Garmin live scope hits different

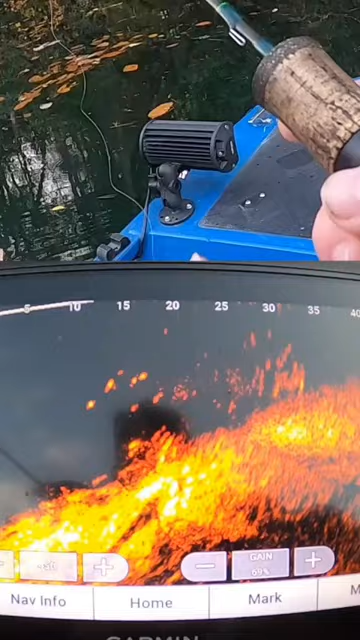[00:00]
I'll follow it. They're like going to be gills or something.
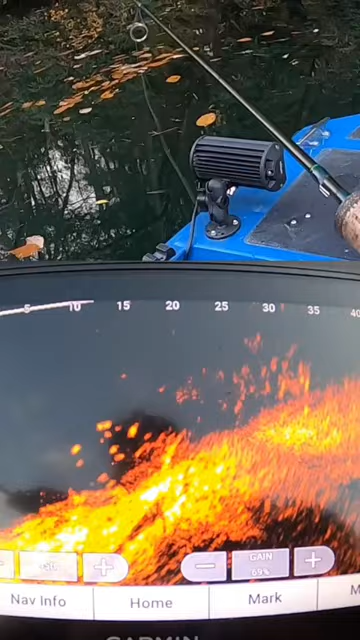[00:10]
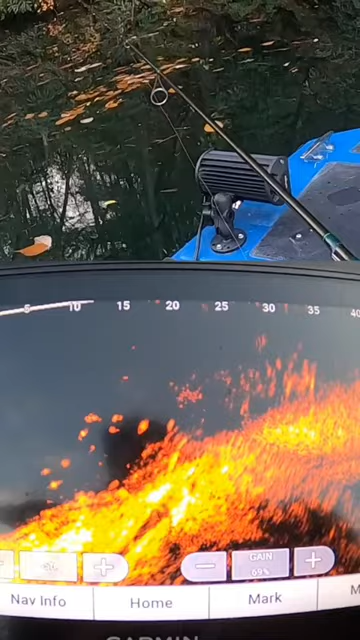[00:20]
They get close to it, and then they realize they're like, oh, this is...
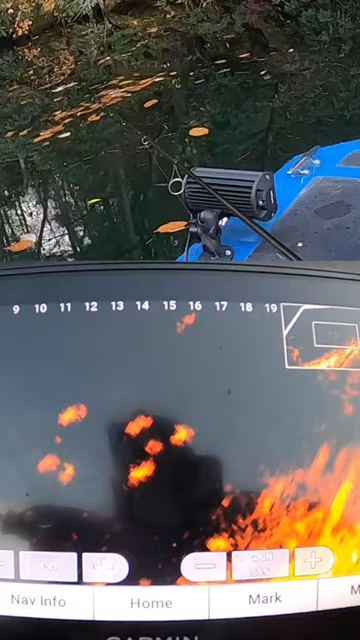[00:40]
Oh, he took it. I seen him. That was cool. What do we got here? Let me zoom back out.